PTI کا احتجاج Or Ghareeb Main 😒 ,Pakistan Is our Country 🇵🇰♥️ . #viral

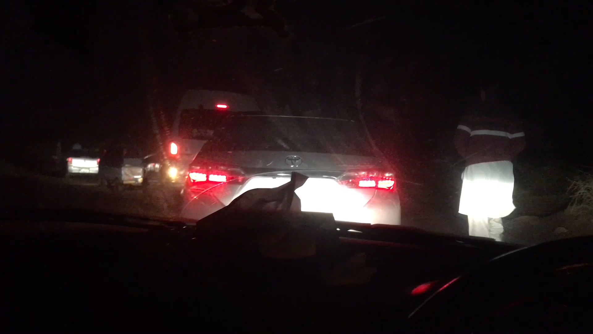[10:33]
دیکھ لو پھر کیا کیا ہو رہا ہے جنگلوں بیاں بانوں میں سے ہم آ جا رہے ہیں یہ بھی دیکھنا پڑے گا اسلامباد جانے کے لیے
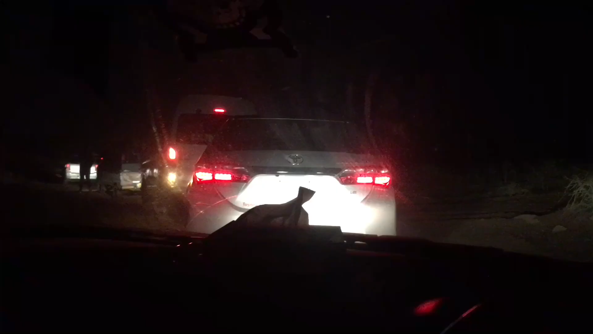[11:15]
تو جنابے والا تقریباً پچیس منٹ ہو گئے ہیں یہاں کھڑے ہوئے لیکن کچھ سمجھ نہیں آ رہی کہ کیا ہو رہا ہے آگے رستہ
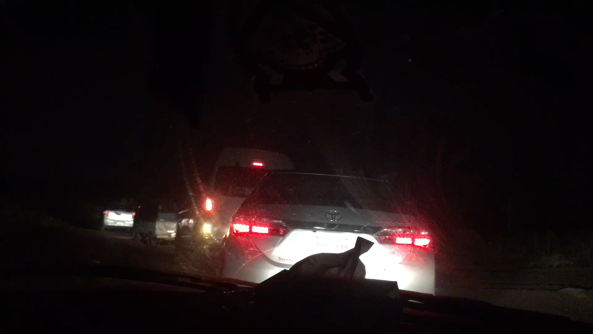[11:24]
بنا رہے ہیں یا کچھ ہو رہے ہیں بابا آگے گئے ہوئے ہیں دیکھنے کے لیے تو اللہ خیر